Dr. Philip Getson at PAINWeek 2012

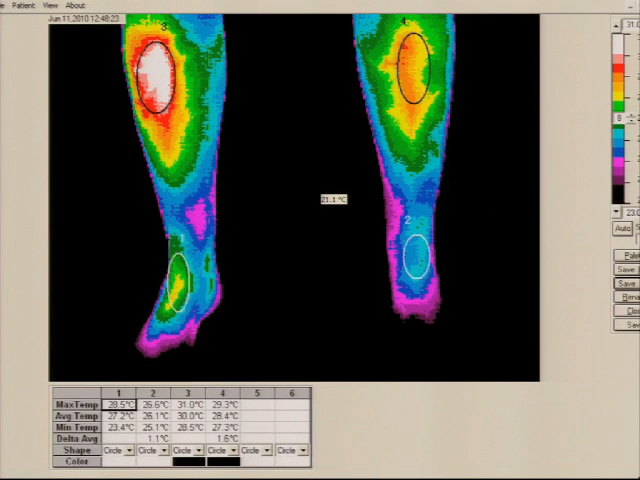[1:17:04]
in the anterior shin, in the calf, is a 1.6 degree temperature differential, there's got to be a reason because this is not vascular. If it was vascular, it would be vascular distal to it as well. This is not vascular. This is a lady that has a complex regional pain syndrome thermographically diagnosed.